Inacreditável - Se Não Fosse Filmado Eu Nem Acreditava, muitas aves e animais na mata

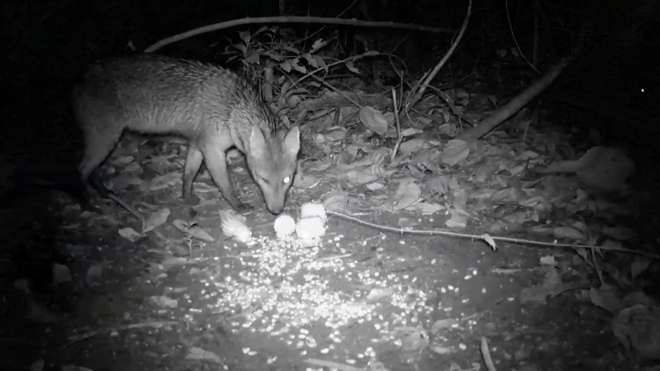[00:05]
E no vídeo de hoje tem mais registros que eu fiz no mato. E já começamos com esse graxaim de noite.
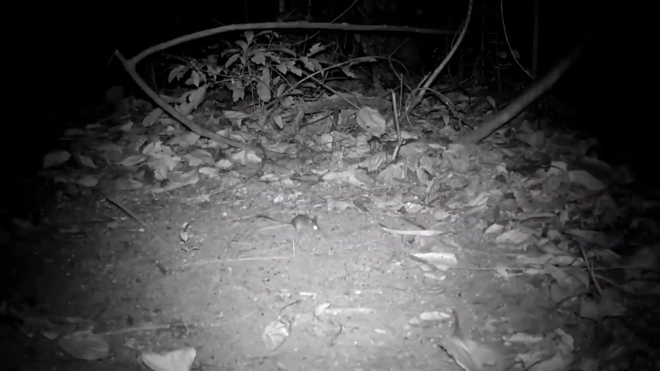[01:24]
Ratinho. Mais um tatu. O mão pelada passou por ali. Esse é um filhote de gambá.
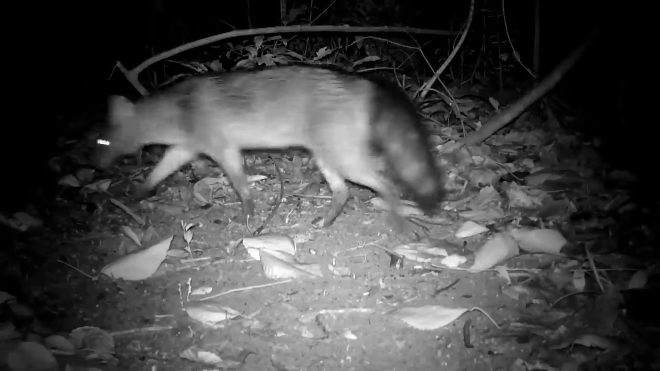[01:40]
Graxaim. E mais dois. Eles também são chamados de cachorros do mato.
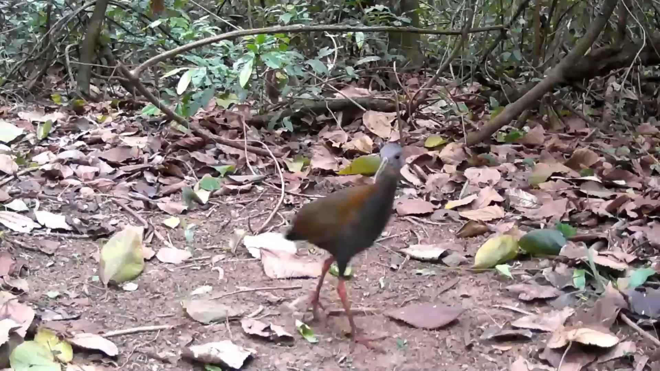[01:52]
Essa é a saracura do mato. Lindíssima.
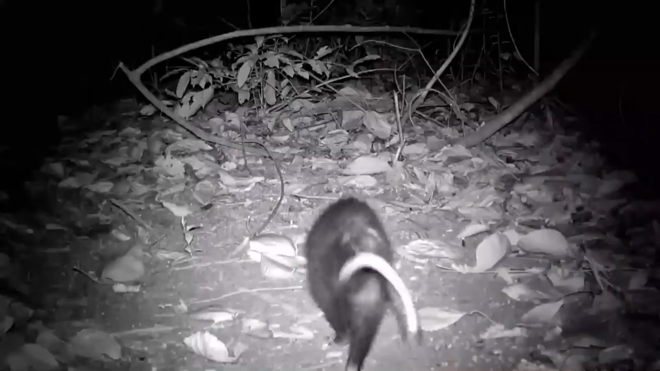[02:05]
A noite, outro gambá. E mais um tatu.
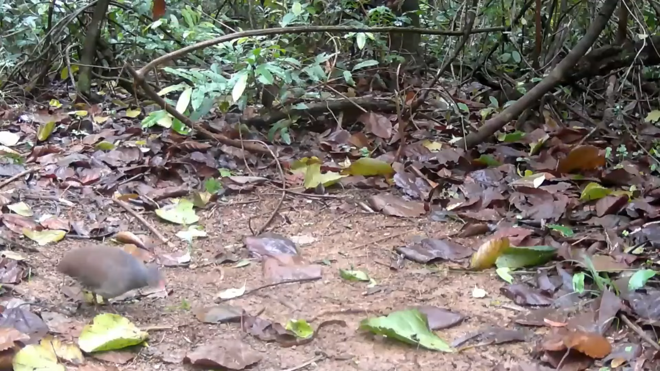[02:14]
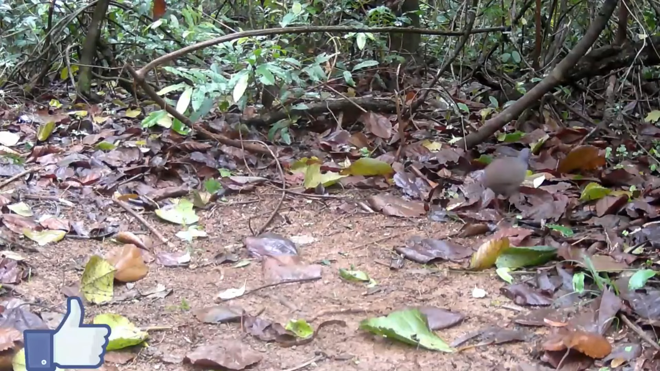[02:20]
E se está gostando, eu lhe peço, por favor, que ajude o canal com seu like. Assim, o YouTube recomenda este vídeo para mais pessoas. E mais um tatu.
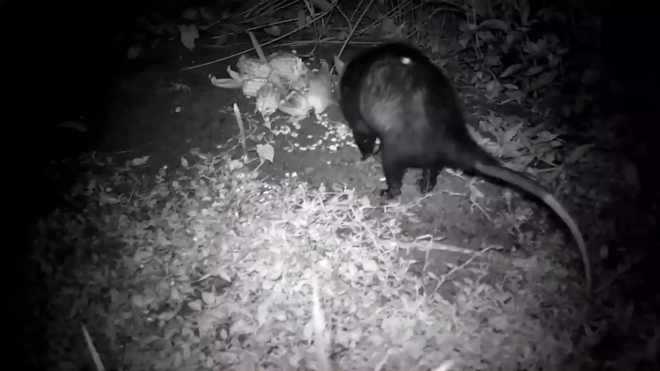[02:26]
A câmera dois começa com um gambá. E se tem espiga de milho, tem macaco.